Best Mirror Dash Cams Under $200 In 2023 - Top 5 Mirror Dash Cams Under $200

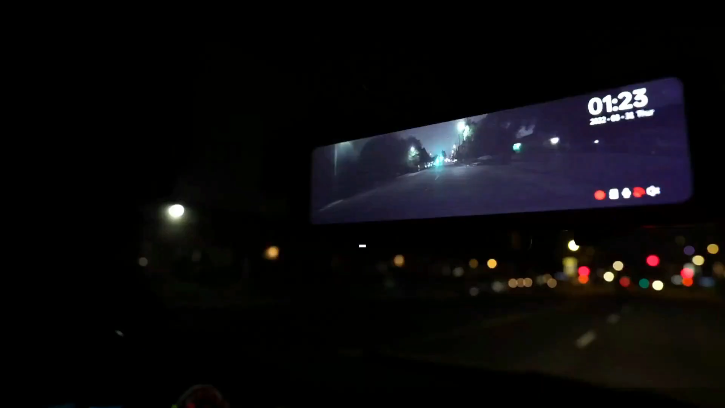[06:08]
and vertical flip of the rear-view camera solve basic imaging problems,
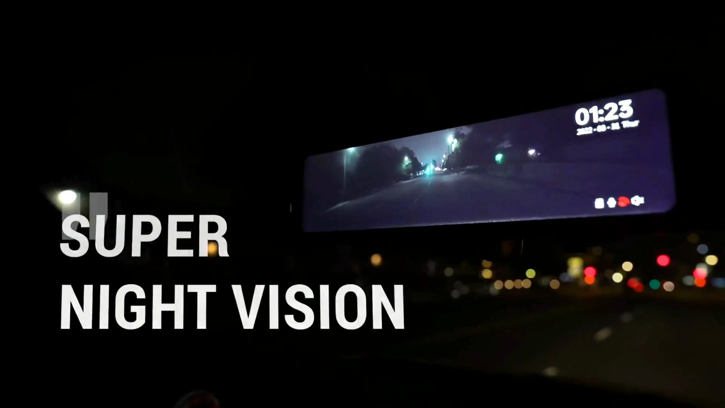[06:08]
and support the 180-degrees flip or 360-degrees flip,
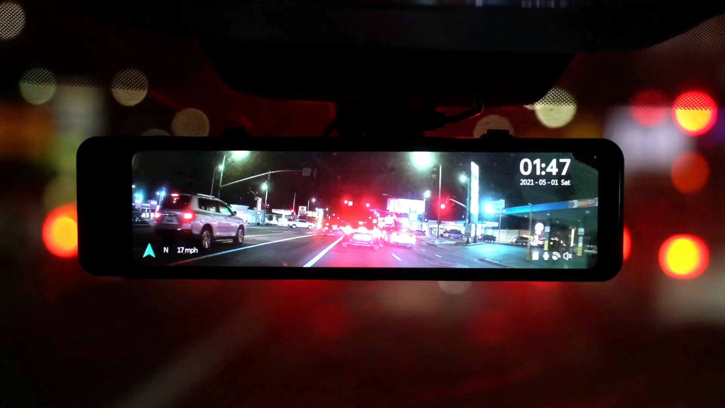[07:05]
You can adjust the parking line manually for easier parking.